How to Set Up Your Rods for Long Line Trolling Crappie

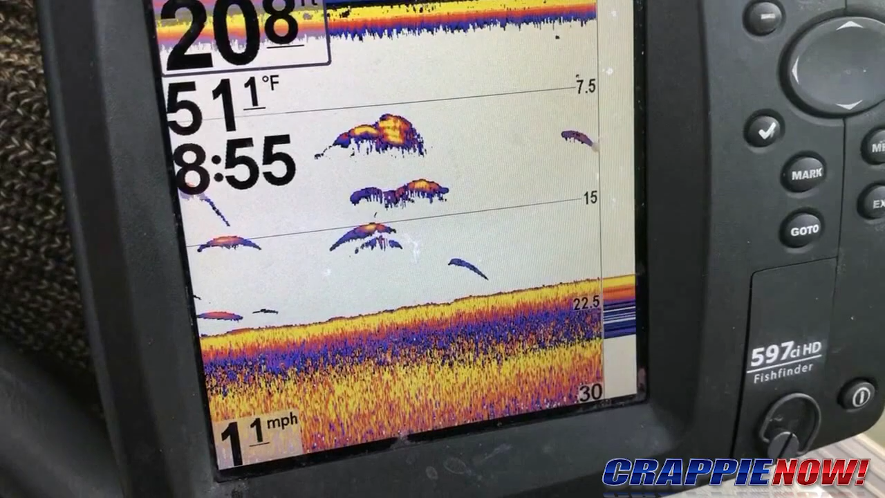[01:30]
there are several fish suspended you can see one little school of bait in there that one that's bait oh there's another big school of bait showing up right there
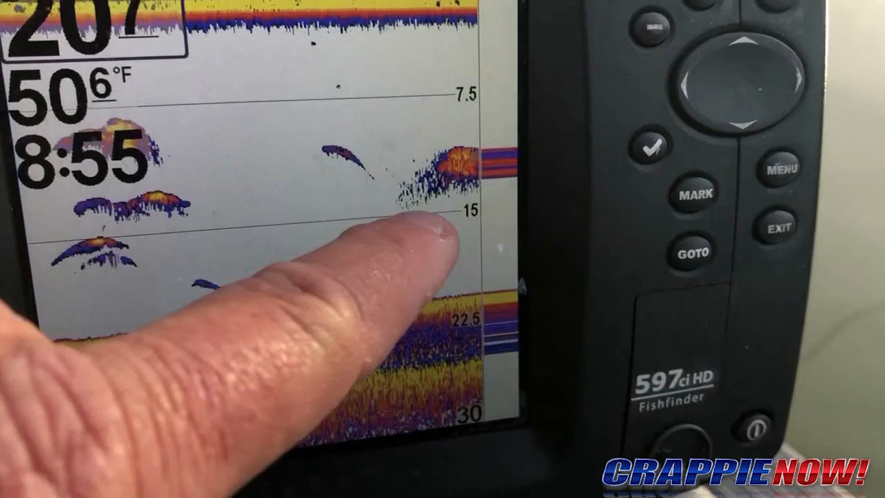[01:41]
On screen: water 50.6°F
so that's what these crappie are doing out here in this uh deep water they're suspended and following that bait there's another big school of bait showing up right there
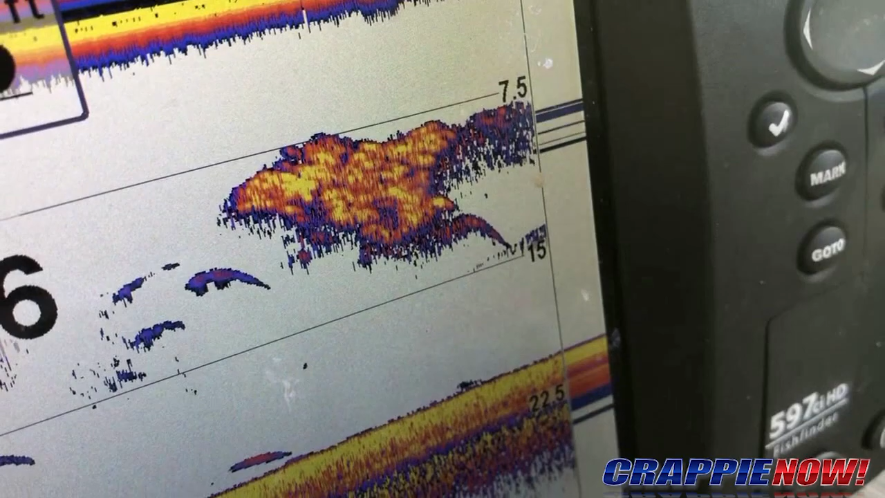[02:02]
and that's what you're looking for you can see that bait's down about eight to eighteen feet or eight to fifteen feet
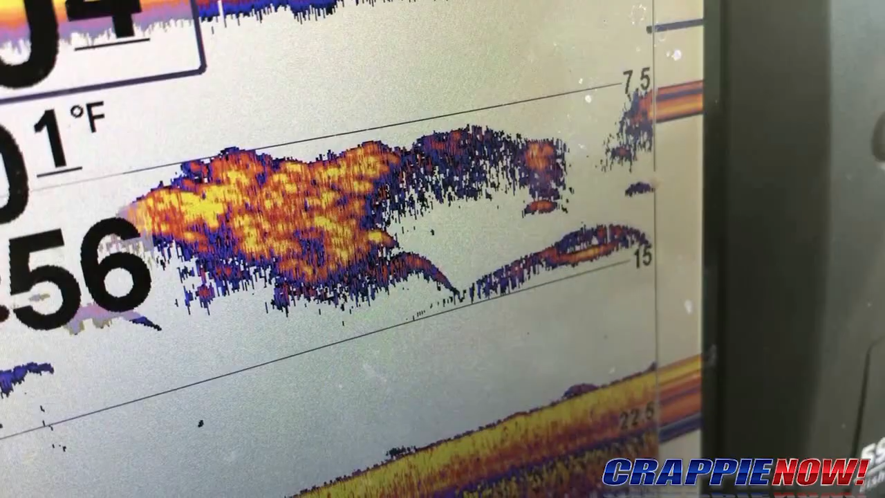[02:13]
we ought to catch one out of there uh-oh fish on fish on fish on back rod back rod